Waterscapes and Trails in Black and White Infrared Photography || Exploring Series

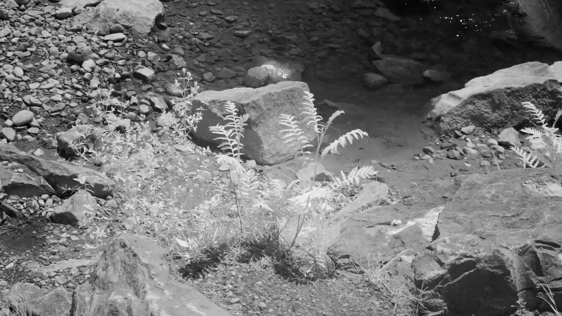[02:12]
whatever is blooming in that area or the shape of rocks or reflections. And then there's across the bank which is somewhat in shade. So you can use that to frame your shot as well.